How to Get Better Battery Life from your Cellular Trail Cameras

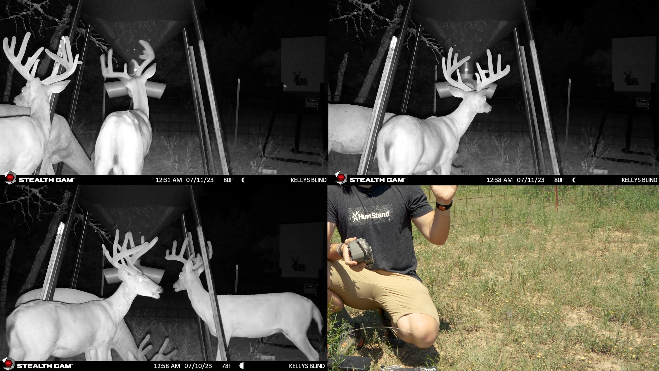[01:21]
saw a really nice big velvet buck show up the other morning so we know he's in this area and we just we want to stay out of here we don't want to touch it so i